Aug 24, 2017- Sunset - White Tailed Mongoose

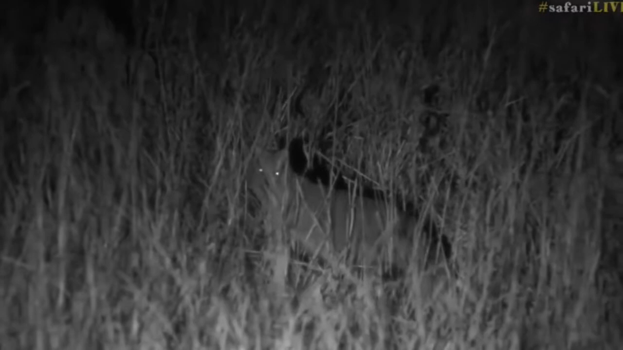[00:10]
I know I think Tristan saw one last night or the night before I was hoping to find the white-tailed mongoose oh this is very exciting I've not seen one of these for quite some time the largest mongoose species in Africa nocturnal and usually solitary there it goes oh that is wonderful look at that beautiful view oh I'm so
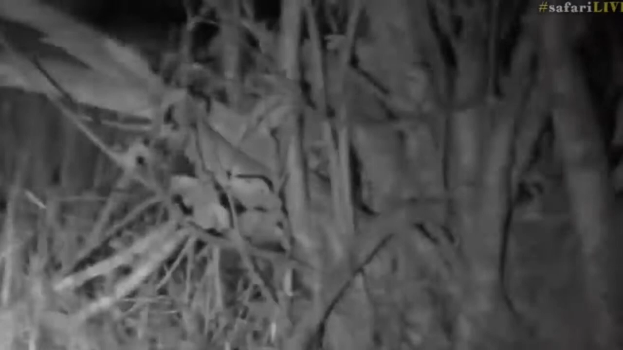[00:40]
excited and it's just disappeared behind that log but oh that is great you see things happen for a reason they're